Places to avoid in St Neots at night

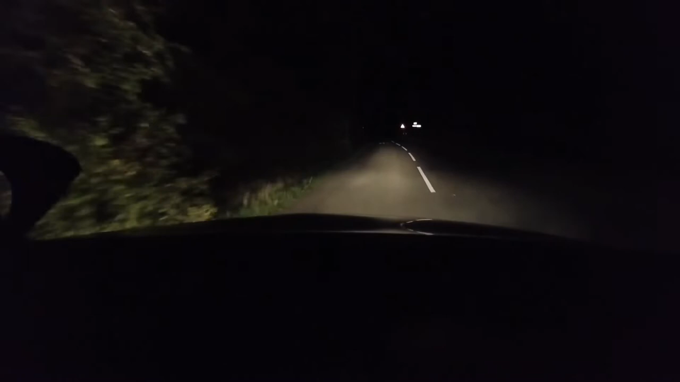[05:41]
well we're heading towards gambling gate we're actually nearly there and as I said there was you know on Google it was saying there's another dogging sites in gambling gate so we got we're gonna check that out well here we are just entering gambling gate on the pot and road from St Naird and uh right so
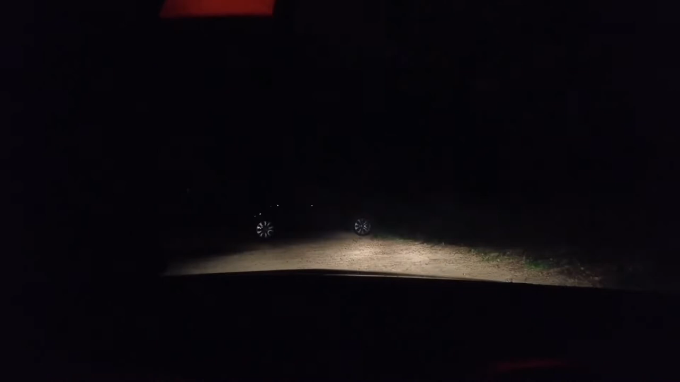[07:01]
so this is meant to be the next one actually um it's in gambling gate uh it's just across the crossroads at Potton
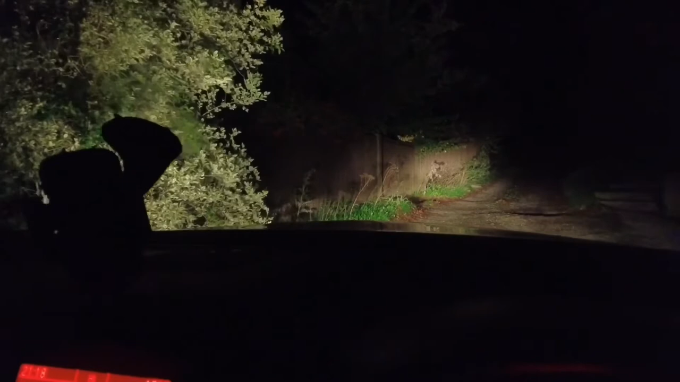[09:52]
here well the only place I can actually see in a moment is this place here called uh Waisley cricket club which is up this up this road up here um it should be quite interesting to see what's up here